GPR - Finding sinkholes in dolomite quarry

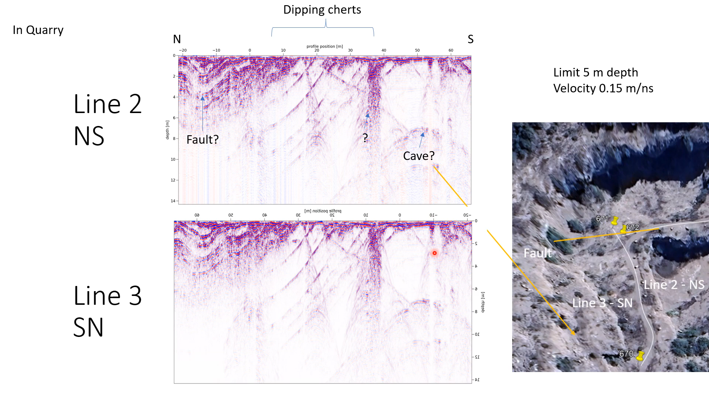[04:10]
into the quarry and see what can we see on the side walls here I mean the sheer fact that there's bush growing here I wonder if that's not a sign of something and if that's not what we're picking up here but this is all just my what I'm assuming and I've also put out the velocity that we use to do the conversion with 0.15 okay so this is a zoom into the line and what I'm really going to be asking
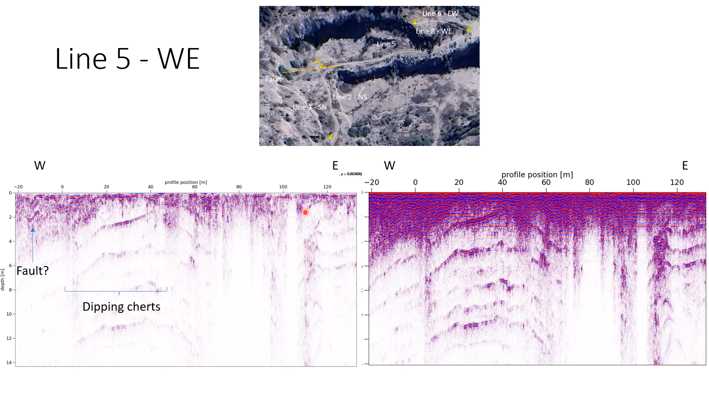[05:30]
here quite bad um signal penetration in this region but what do these hyperbola mean here I mean there's also the shallower one on surface um but again I think now when we go out into the field again we're going to take big printouts and then walk up inside the quarry here and see what we can see looking up we were trying to correlate but I'll show you in the next picture so
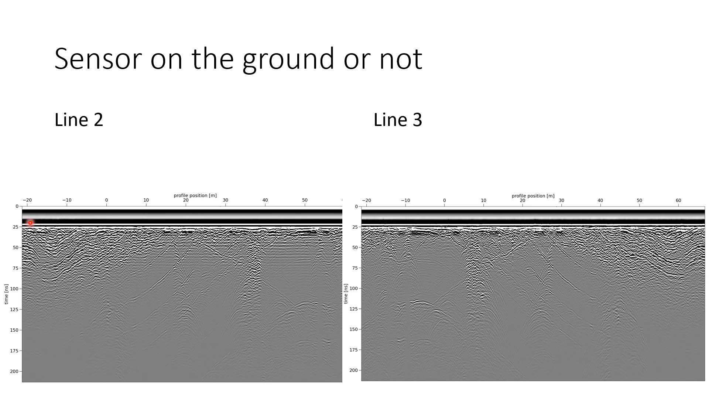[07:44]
here so he can follow them and so this is line two and line three so the exact same line just in opposite directions and so you can see here at the start I actually set our zero uh the next one you can see okay sorry we'll jump back and forth is it not going to let me jump back and forth um slide
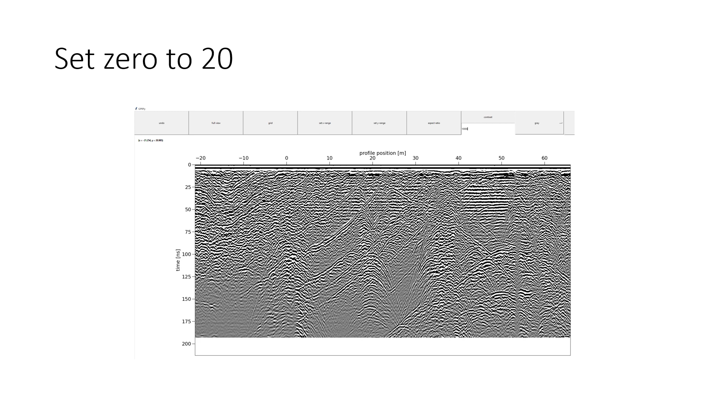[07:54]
no oh I think it's because I'm recording I can't okay so actually I'm going to stop this okay it's not going to stop recording oh the joys of technology so I removed about 22 um I'm not sure what the increment was if it was milliseconds or nanoseconds here on the site so I removed 22 nanoseconds because it didn't seem like it seemed like that that was possibly air
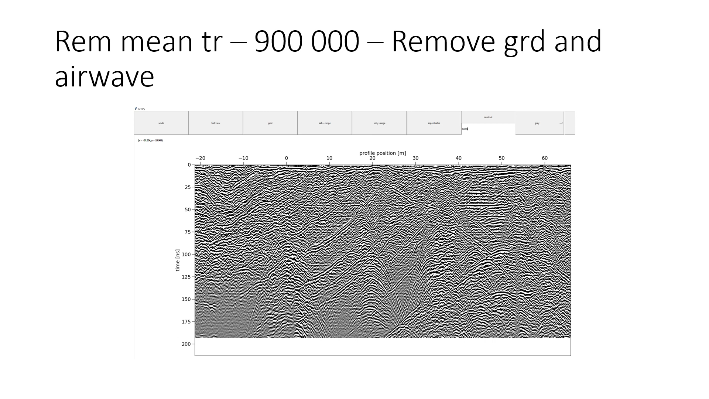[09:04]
or two or three strong reflectors going across and as soon as you remove this mean trace you can see so much more detail of what is going on in the surface you can see here though I've got a very high contrast of 10 000 which is just too much everything's getting swamped in the next signal here I've dropped the contrast down to 10 I changed it from greater scale to black and white but there's